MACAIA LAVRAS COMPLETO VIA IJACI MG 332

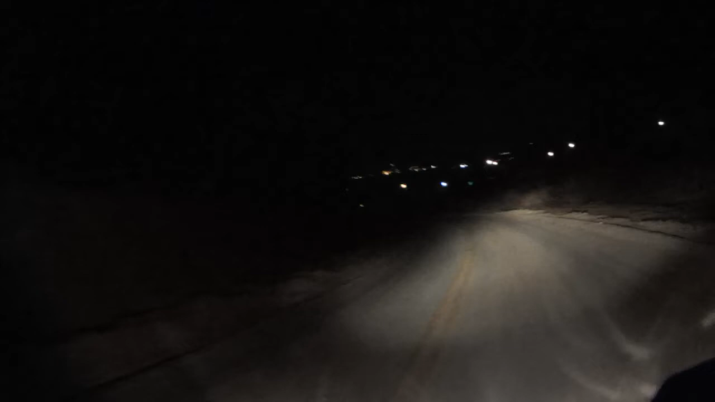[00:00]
isso aí, galera. Estamos passando por Macaia. Lembrando que a gente desligou a câmera, né? Porque ia pegar só a rodovia escura. E não seria interessante tomar só a rodovia para vocês. Estamos passando por Macaia à noite aqui, né? Vocês vêm comigo aí.